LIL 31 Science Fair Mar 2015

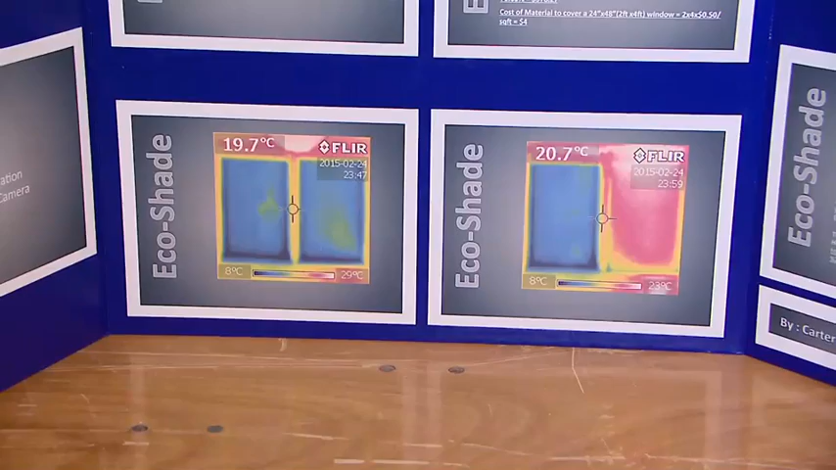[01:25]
To find these temperatures, we used an infrared camera, and we have two pictures here of a window with EcoShade and a window without.
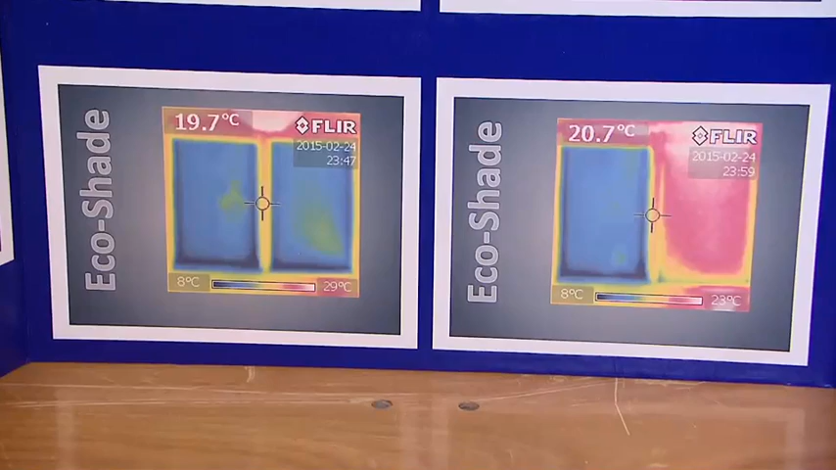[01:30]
Red being very warm and blue being very cold.